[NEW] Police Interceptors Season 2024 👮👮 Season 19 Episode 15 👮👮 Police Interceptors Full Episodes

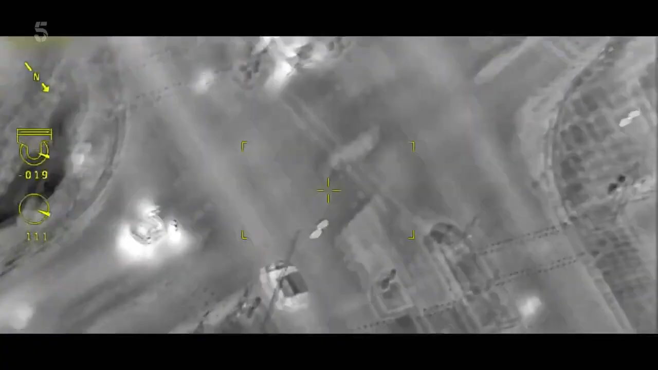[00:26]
Contact, standby. On target with their firearms unit.
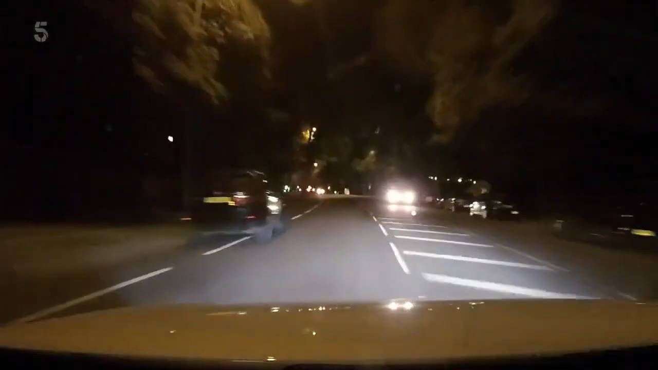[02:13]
There's a Toyota Starlet which has hit cameras in the local area. So hopefully we can drop on it and get them locked up.
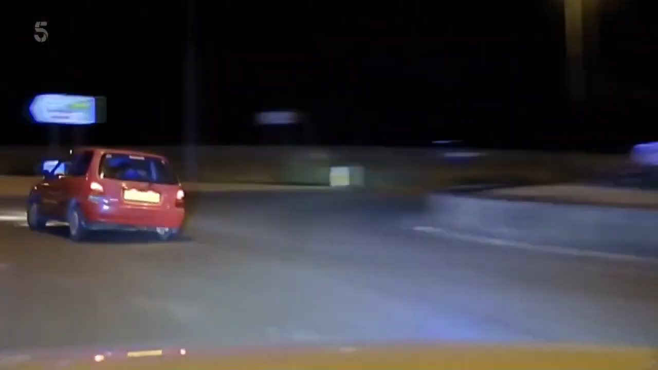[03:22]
The 1 litre Toyota is no match for Ben's 3 Series Beamer in terms of grunt,
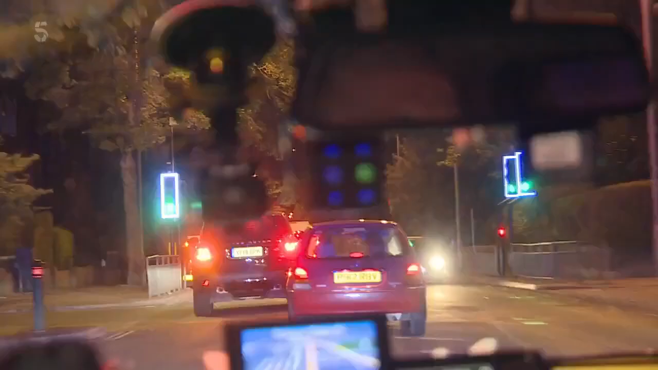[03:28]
so the driver decides to use its size, squeezing in and out of traffic and then taking to the opposite lane. Yeah, speed is 5.0 miles an hour. It's a red Toyota Starlet. It's the weekend and the roads are busy, but that doesn't stop the driver taking the wrong side of the road once again before running a red light. Then he drives the wrong way up a one-way street.
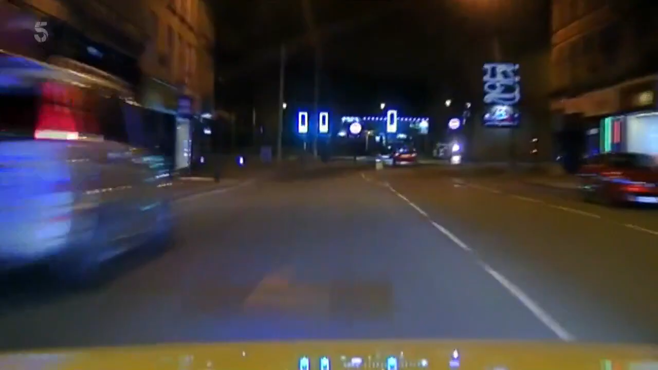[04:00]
He's turned left onto the high street. But Ben knows exactly where he's going and heads him off. The Toyota's not getting away that easily.
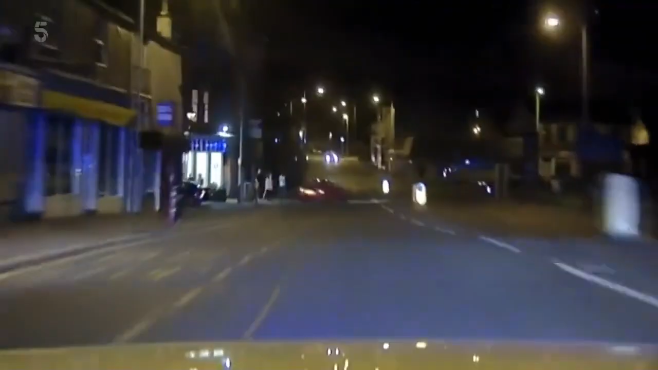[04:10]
Yes, trained, authorised. And super vehicle. Unit stop of Thornton. We're currently at South Street. Left in towards Woodhouse Estate. Going to Woodhouse Estate. The car's heading towards a local estate. The driver could be looking to lose Ben in the maze of streets before bailing out.
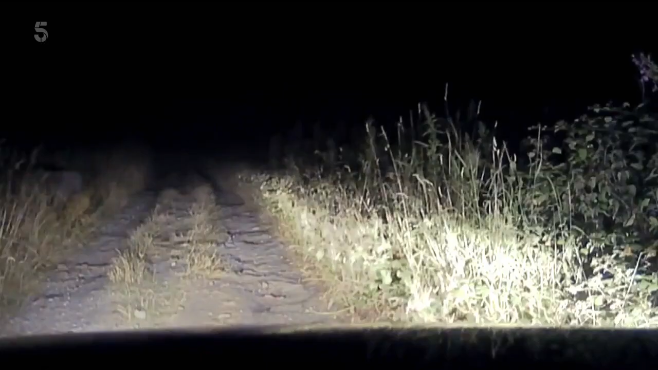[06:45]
The pursuit's over. The rough terrain would wreck the police car. And it'll be difficult to catch the runners in the dark. Ben knows the area well and suspects they'll have ditched it up ahead.
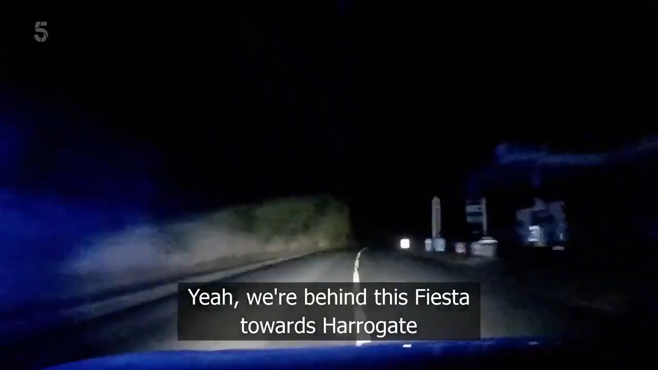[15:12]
Fiesta. How far past Hubie are you? Half a mile. Yep, we're coming up behind now. Oh, into Hubie now.
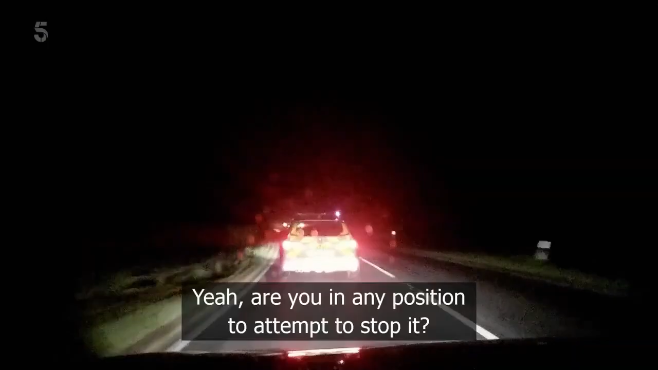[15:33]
Yeah, are you in any position to attempt to stop it? It's 2-1. How many units are there behind us?
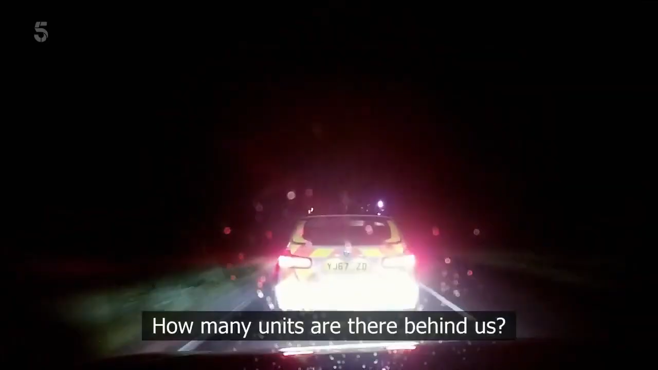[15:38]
5-0, we're behind you. Have we got a third vehicle close by?
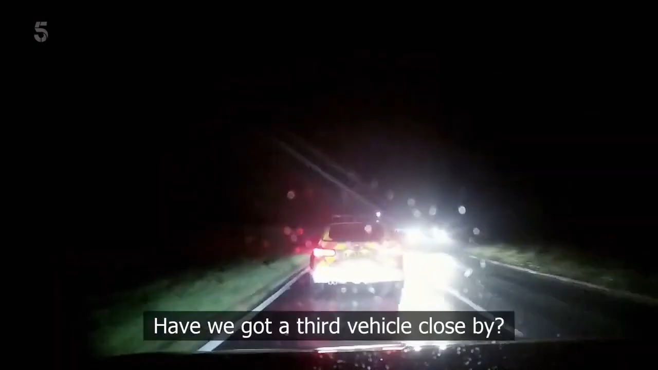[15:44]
My intention is, once we've got three vehicles together, we've got a three car box on this vehicle when the opportunity arises. Just approaching the roundabout A61. They plan to stop the stolen car with a tactical pursuit and containment, or TPAC,
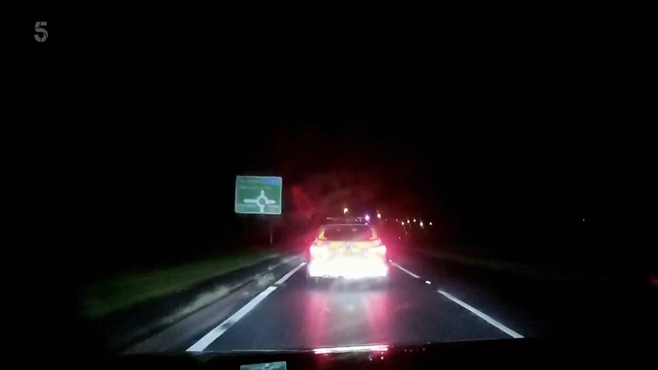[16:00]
where three police vehicles box in a car. So they'll have to wait for a third unit to catch up. This is where we kind of got to use some of the tactics that we get taught, just to minimise risk.
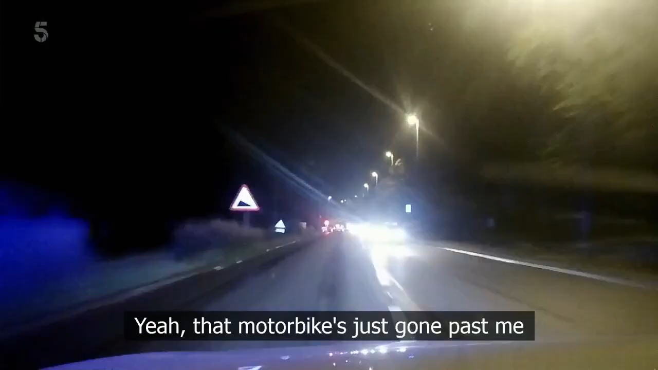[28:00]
Yeah, my motorbike's just gone past me, Middleton, Ring Road. God, it's miles away. It's right down to right down there, isn't it?
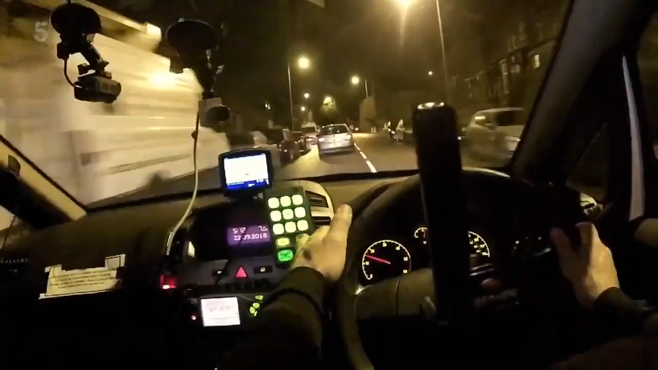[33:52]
This driver is clearly paying attention and pulls over. But as the car comes to a stop, 2 people in the front appear to be changing places.
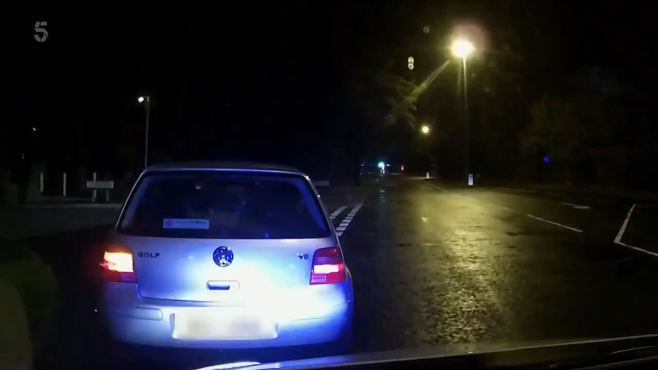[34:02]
The passenger's moving over to the driver's seat. Hello. Hello.
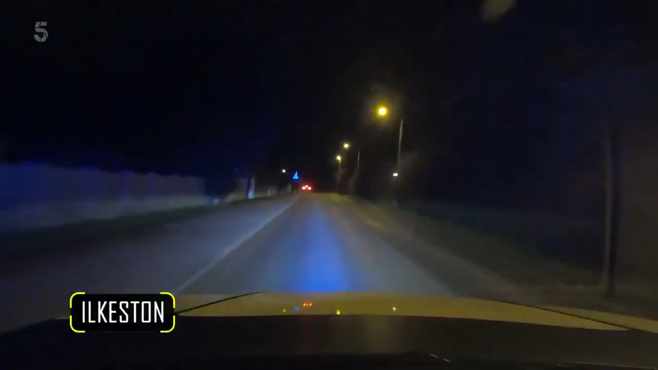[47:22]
The night's black and blue on the borders as Lisa DeSantis and Bruce Arnold hunt a dodgy Ford Fiesta in the dark. A car that we think is on clone plates has just been seen or activated a camera around the city. We're in the area.
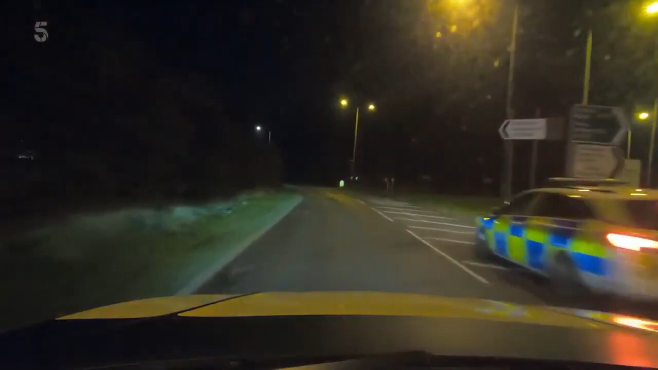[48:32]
I'm behind you. I'm behind you in the plane car. Let me help you. Come through, come through. As the Fiesta leaves the forecourt, it's got company.
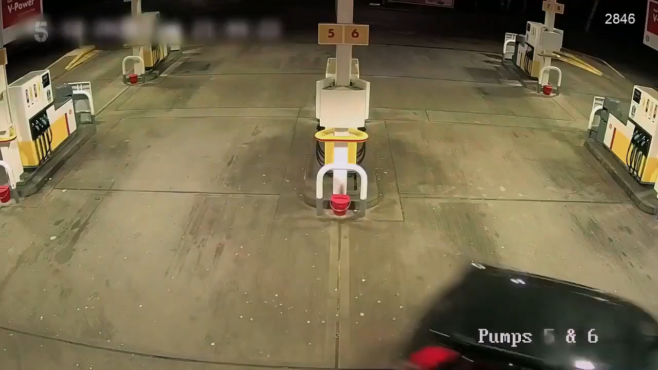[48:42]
An unmarked Volvo is on its tail. Lisa and Bruce hang back in the marked X5. That's the car. To Derbyshire, we are behind the vehicle. We've got a plane car behind the vehicle on the RA. Not one.
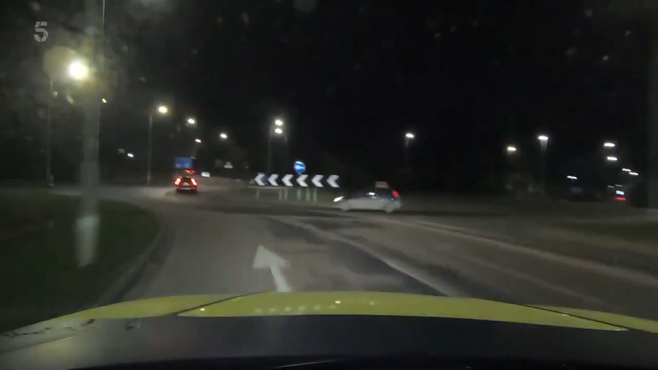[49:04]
It's the second towards Awsworth. As Sunday drivers come between Lisa and her prey. Move! Go. While up ahead, Mr.